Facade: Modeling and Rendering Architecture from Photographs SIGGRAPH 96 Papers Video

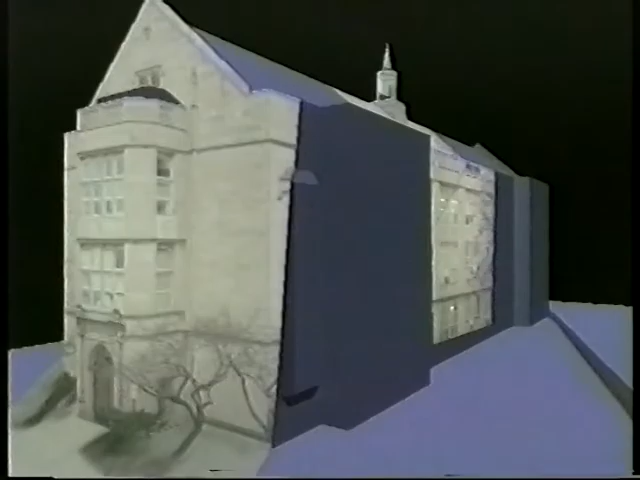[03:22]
We can combine all 12 of the images using view-dependent texture mapping to render the entire model.